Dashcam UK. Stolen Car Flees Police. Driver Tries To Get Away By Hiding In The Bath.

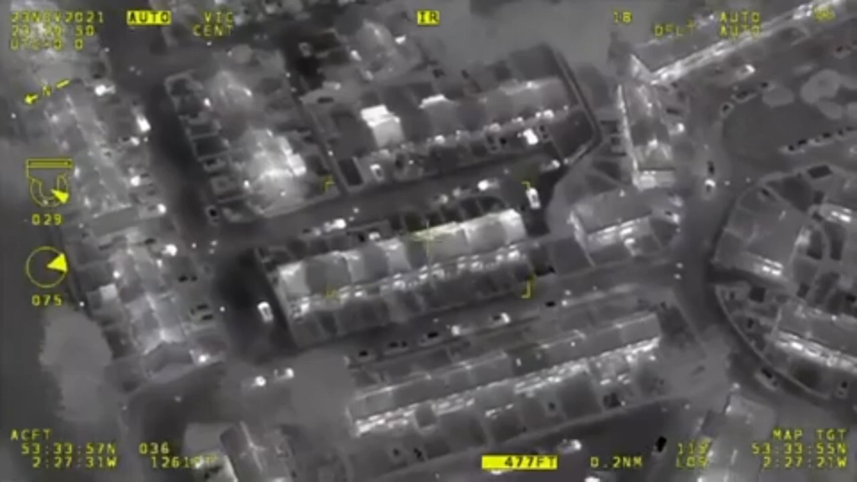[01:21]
No, at the moment, just stand by, he's just gone to a property, I'm just trying to get where he is.